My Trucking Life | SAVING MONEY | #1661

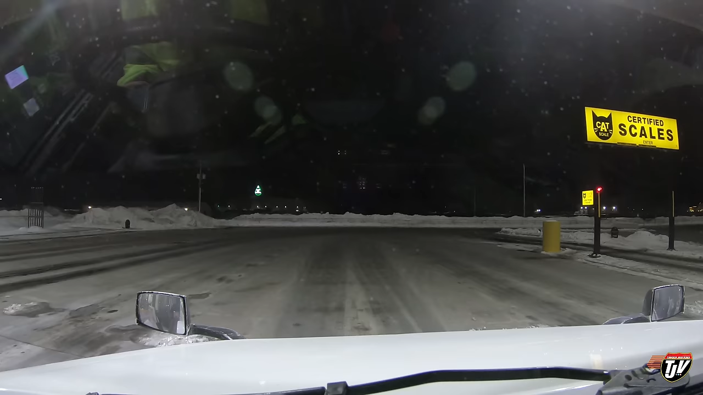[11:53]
There we go I just rolled into fargo north dakota here and i'm gonna stop here for a night i'm pretty tired It's around midnight right now So it'll already be pretty late in the day when i can get going tomorrow I wasn't gonna stop at the rest area just into minnesota on the other side of the river But i decided to see if i could find a parking spot here at the stay mart first